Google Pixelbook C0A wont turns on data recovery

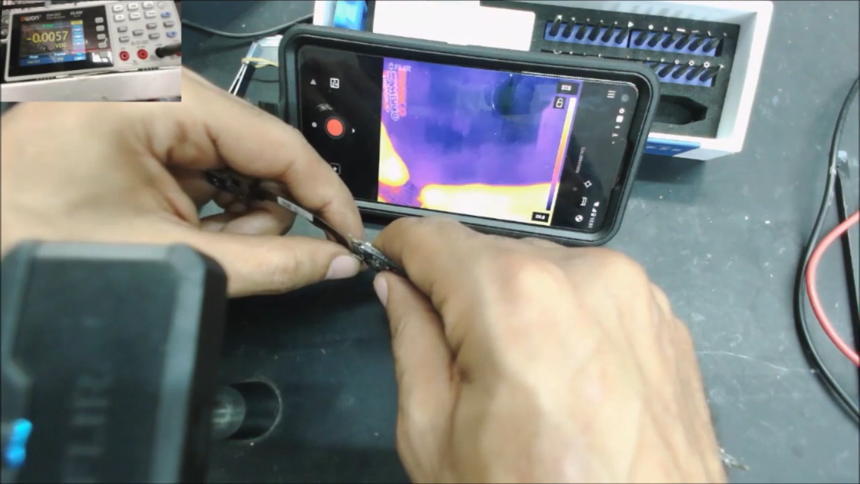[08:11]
all right still taking 15 volt 200 milliamp and i see two spots here it's getting hot already this chip
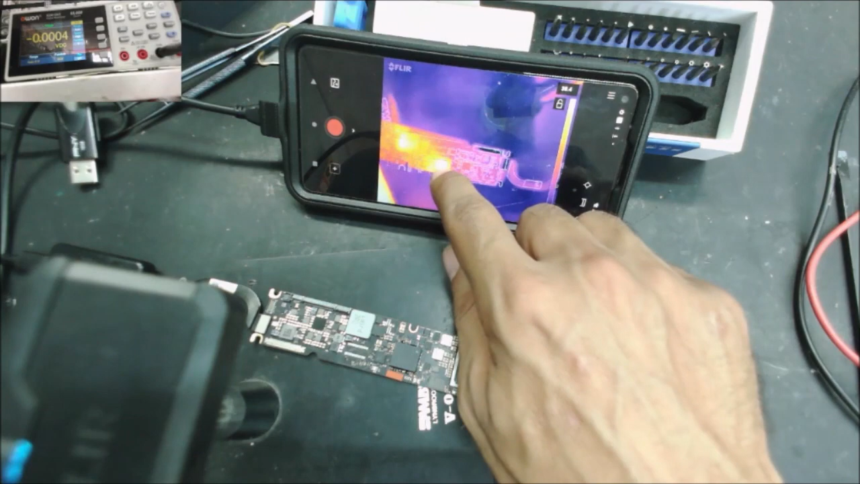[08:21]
and the coil yeah it could be something else the other side
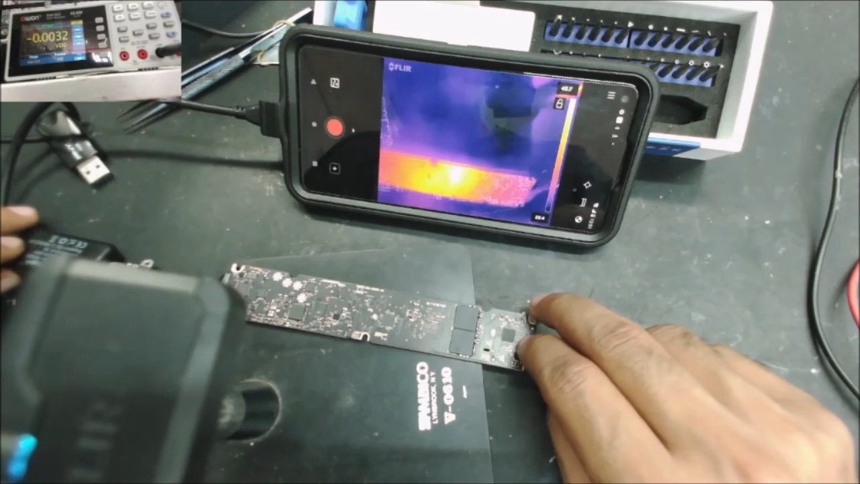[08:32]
so it's a 41 degree this side 45 43
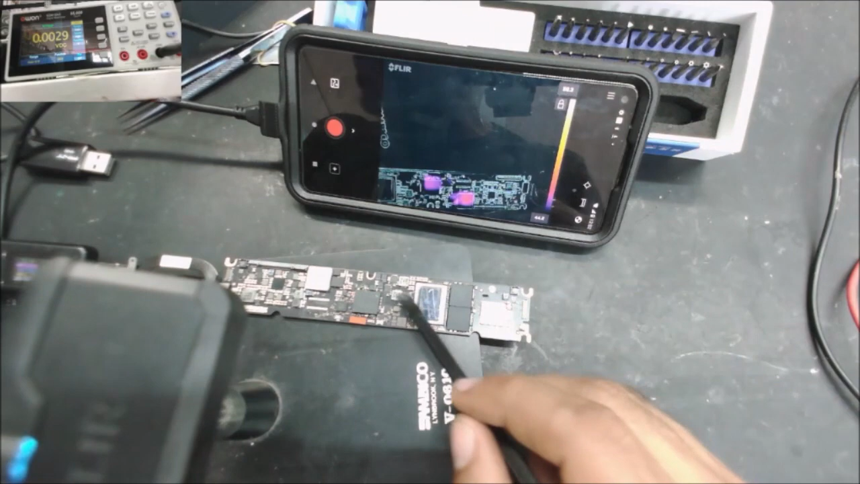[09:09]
okay it's not this side because looks the color here and if we flip look the color here is more